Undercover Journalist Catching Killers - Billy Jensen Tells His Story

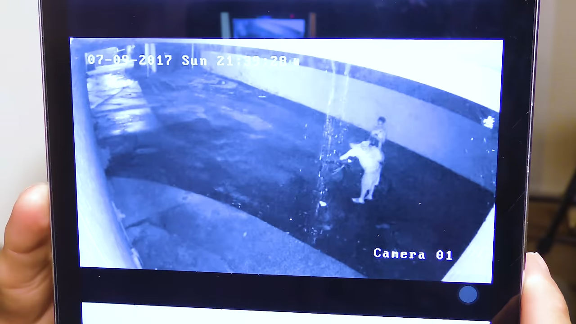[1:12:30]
still want to solve it so she shot him yeah she shot him they
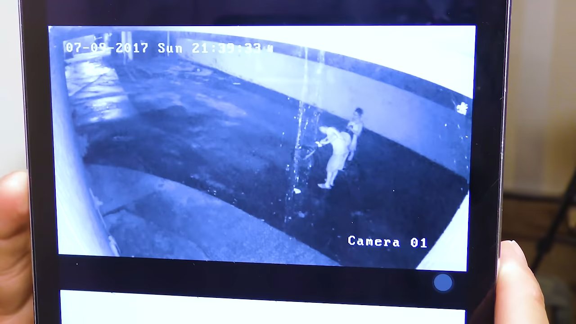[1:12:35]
steal his drugs or we don't know you know might have been that might have been you know potentially could have been self-defense who knows but you know yeah